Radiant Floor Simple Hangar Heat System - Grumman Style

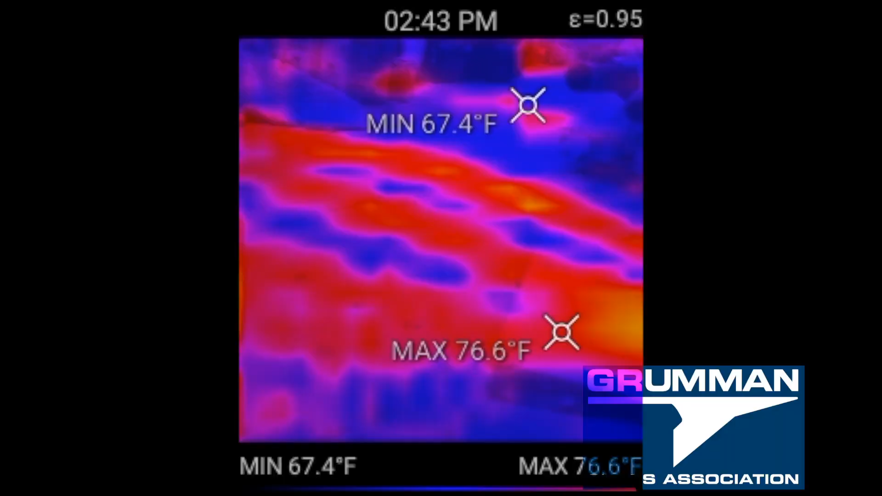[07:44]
On screen: max 76.6°F, min 67.4°F
we've taken our perfect prime infrared camera and we can see where the concrete is cool and where the loops are and we were checking all of that we finally came around to where we found the
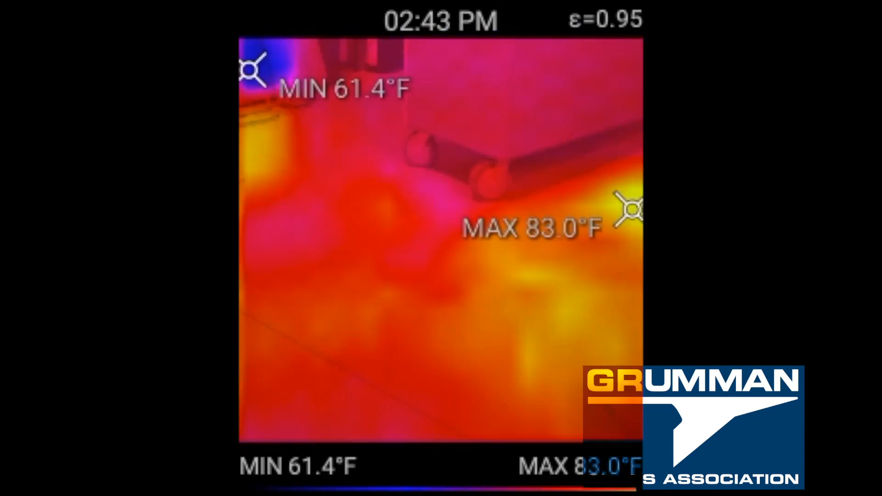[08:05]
On screen: max 83.0°F, min 61.4°F
and the recliners that you can sit someplace nice and warm